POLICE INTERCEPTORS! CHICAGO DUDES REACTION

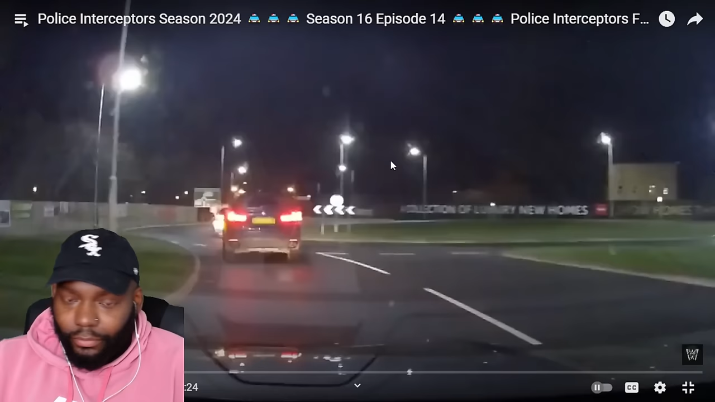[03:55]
It's 3 a.m. on a Monday morning.
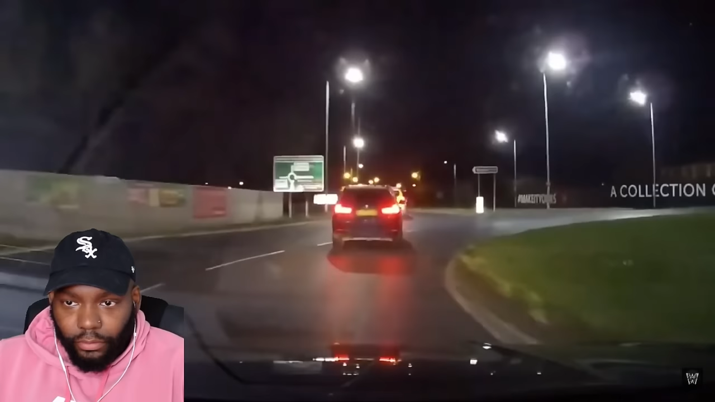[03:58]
The streets are quiet as the team pull up.
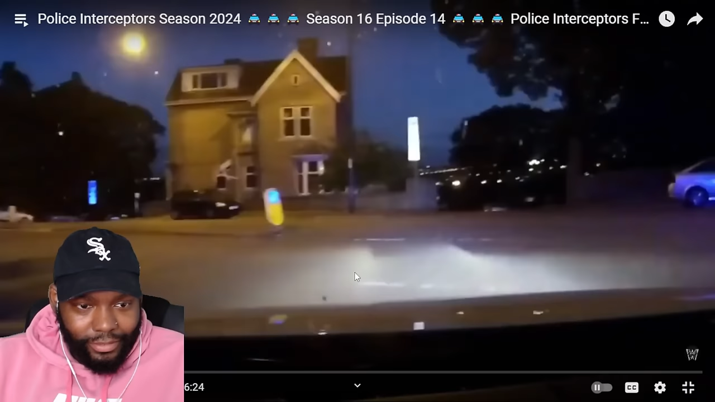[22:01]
I don't want it to carry on where it's going to endanger people. Okay, that is the first time I've seen it that happened that quick. When it's coming towards you and they was able to get out the car, Kev was moving swiftly, wasn't he?